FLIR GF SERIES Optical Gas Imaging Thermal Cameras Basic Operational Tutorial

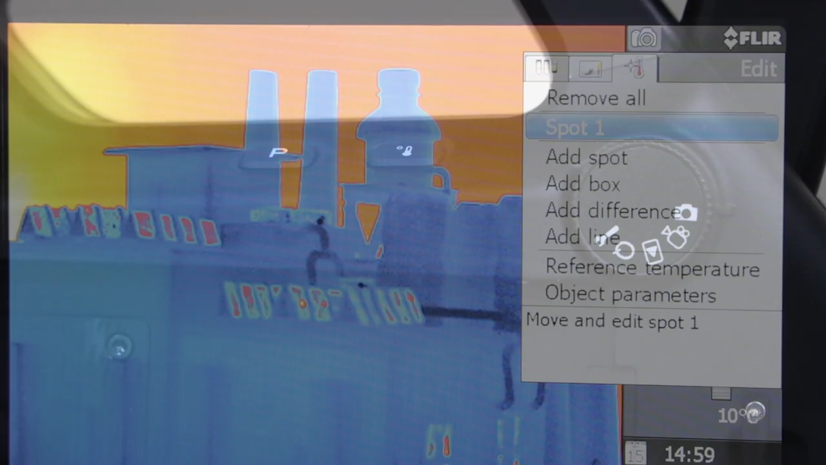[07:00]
To access the measurement tools, press the menu back button, then navigate the edit tab. You'll find the spot meter to know the temperature of a certain spot.
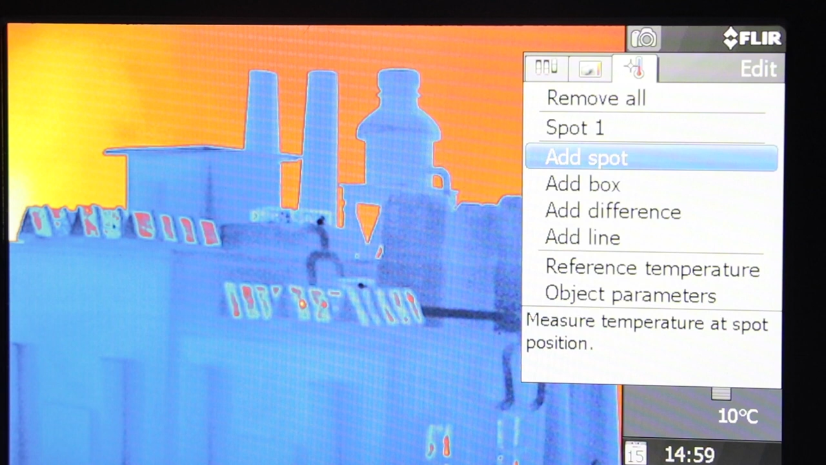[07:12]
An area box for recording maximum, minimum, and average temperatures in the area of interest.
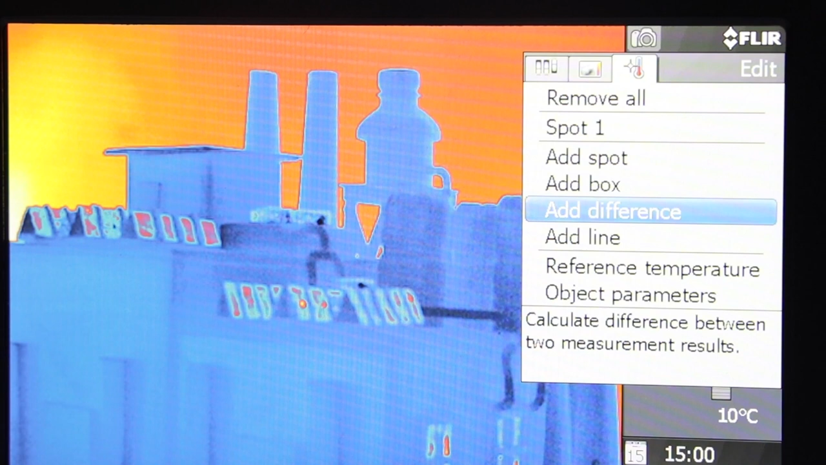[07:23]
A delta T function for evaluating temperature differences.
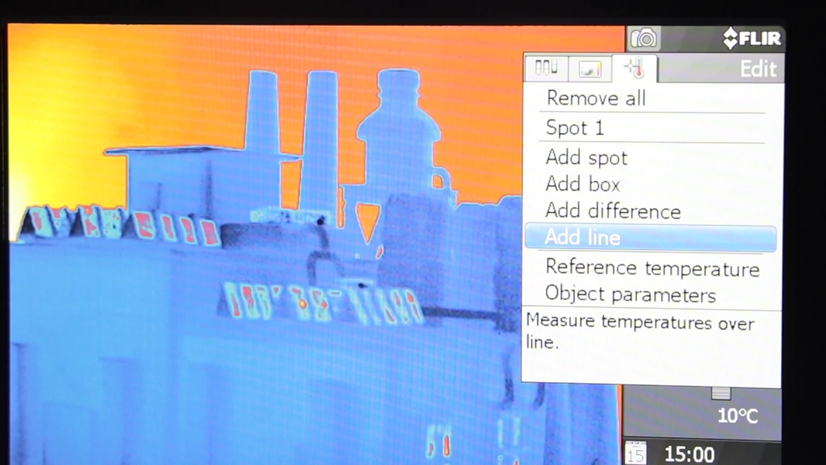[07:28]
And a line profile to analyze temperature variations across a linear path.
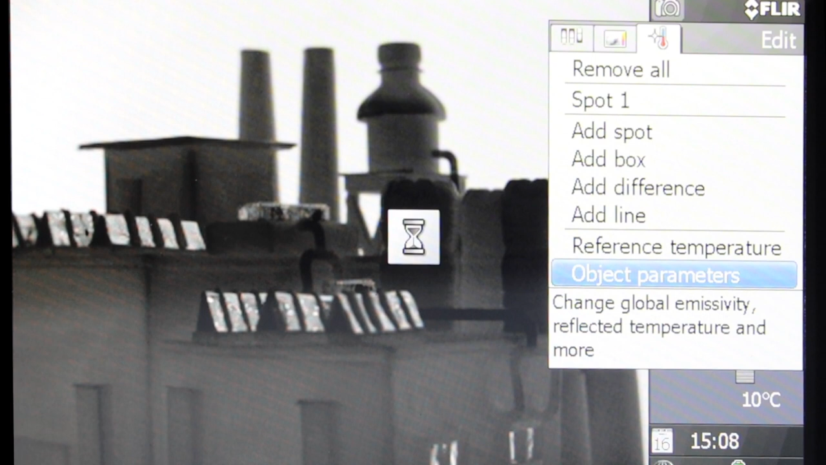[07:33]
You also need to adjust the object parameters accordingly. This includes the values for emissivity, reflected temperature, object distance, atmospheric temperature, and relative humidity. These parameters affect the temperature readings, especially emissivity and the reflected temperature. Therefore, it is important to set them correctly.
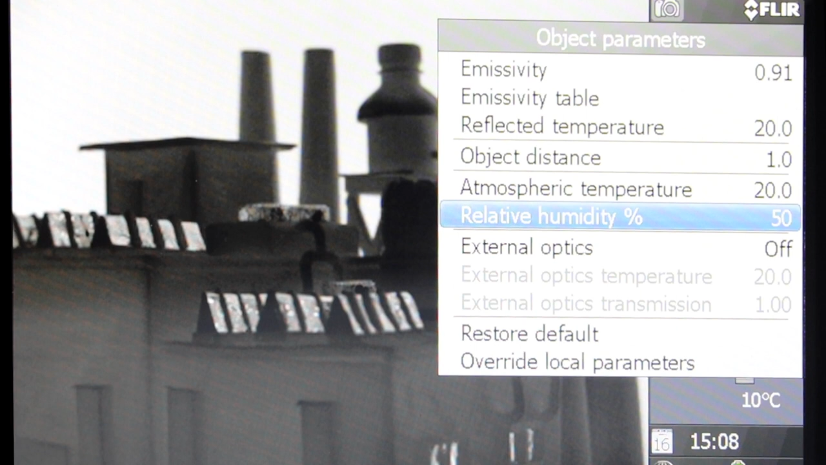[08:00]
With our collection of special courses, you will understand how each of the parameters affects the temperature reading and how to set them correctly. Be sure to check them out. There are three options to adjust the thermal contrast.
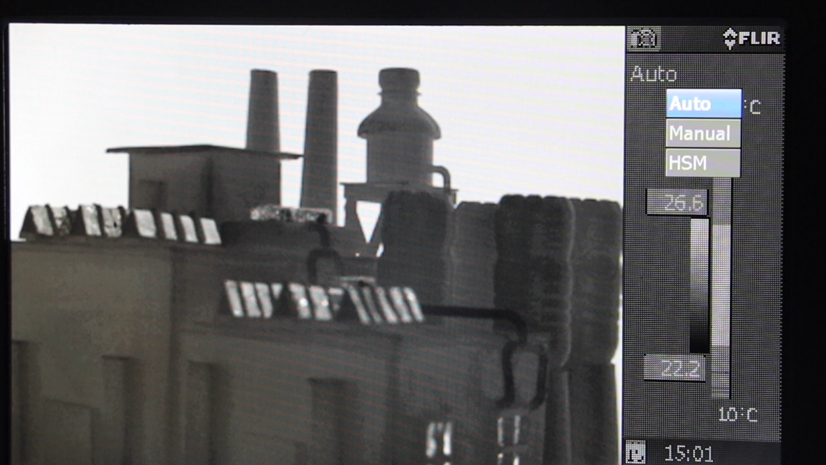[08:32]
Selecting Manual will allow you to customize the scale settings. The level or brightness and span or contrast of the image can be adjusted using the joystick.
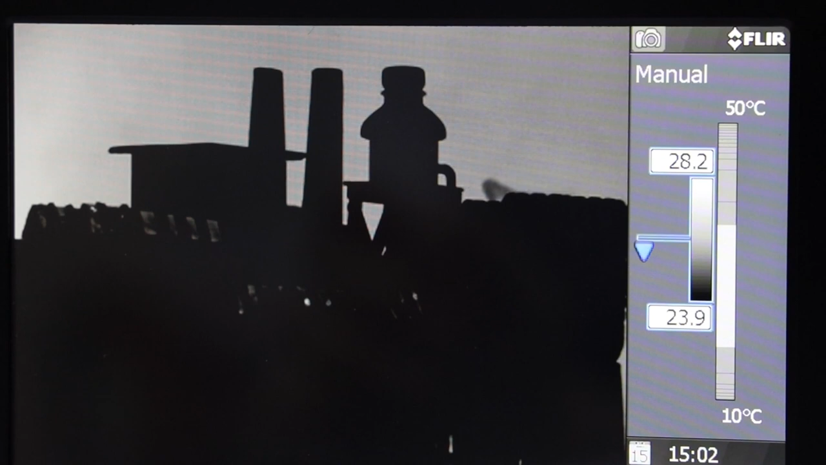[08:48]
Push left and right to adjust the scale.
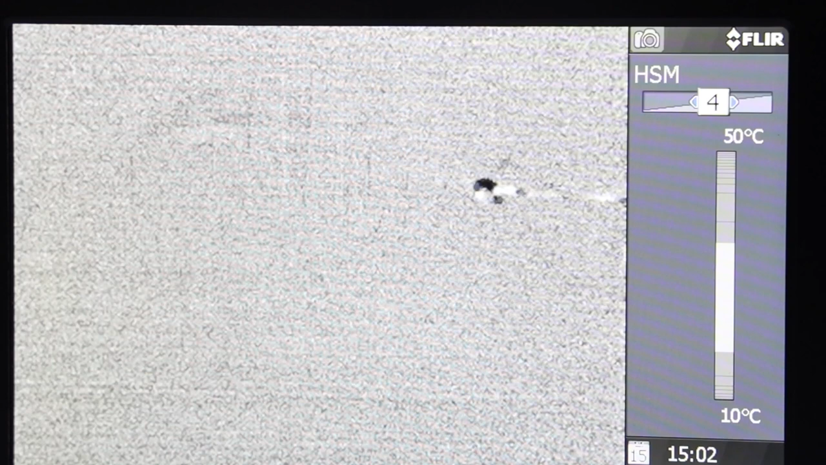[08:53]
On screen: scale top 50°C, scale bottom 10°C
HSM or High Sensitivity mode increases the camera's detectability by about five times using
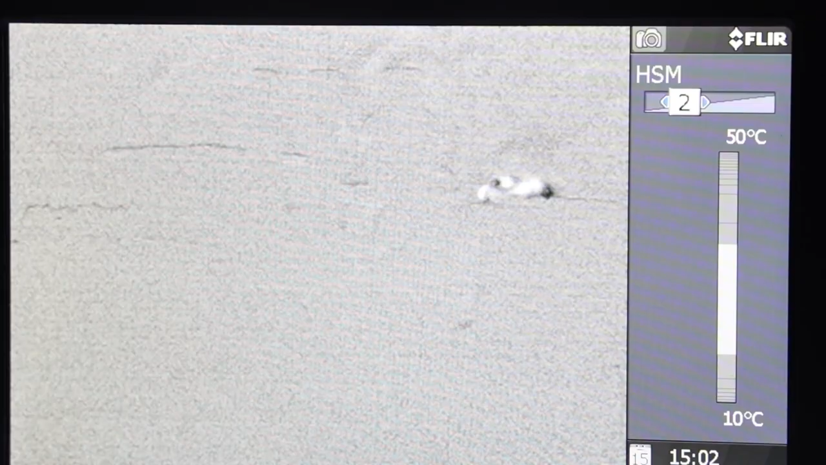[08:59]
On screen: scale top 50°C, scale bottom 10°C
image subtraction to find subtle changes between frames.
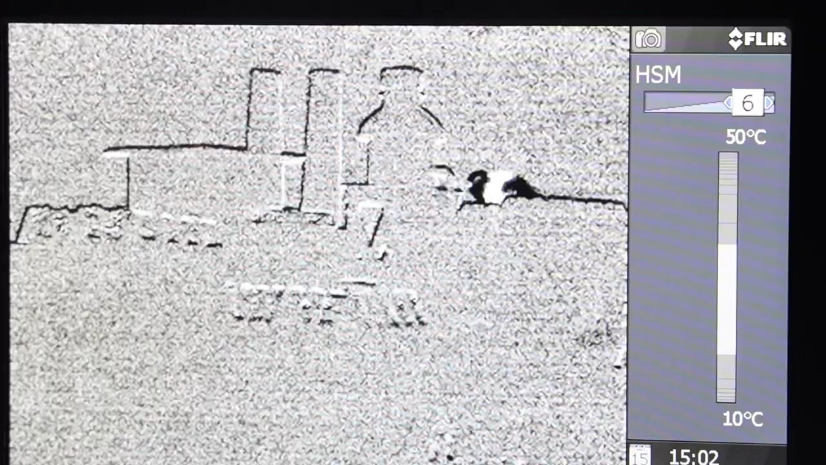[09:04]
On screen: scale top 50°C, scale bottom 10°C
You can change the sensitivity by moving the joystick left and right.
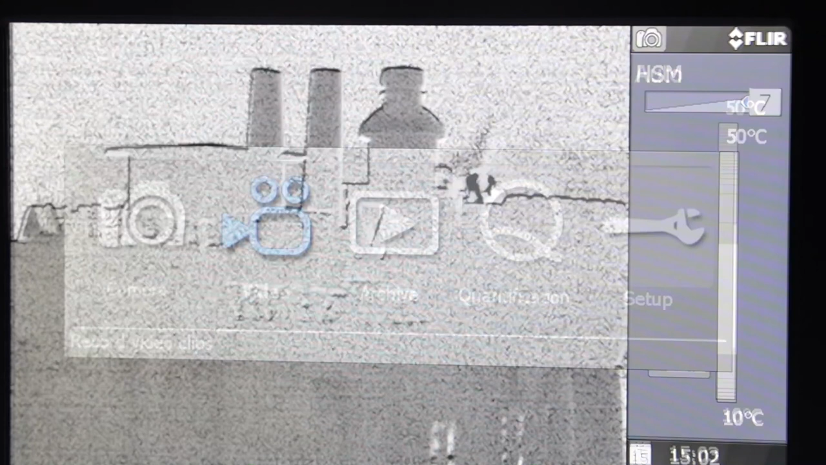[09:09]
On screen: scale top 50°C, scale bottom 10°C
To record the video, turn the mode wheel to Video. The Video mode is for recording video clips and sequences. Press the S or Save button to start recording.
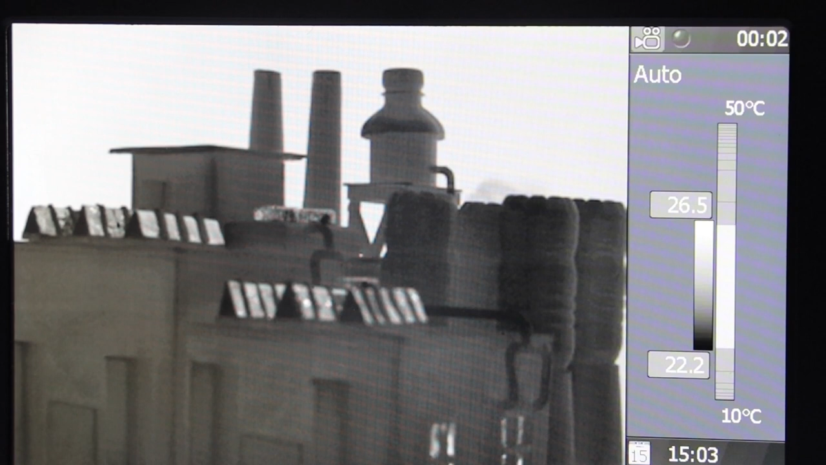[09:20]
To stop recording, press the S or Save button once again. Select the Disc icon to save the video.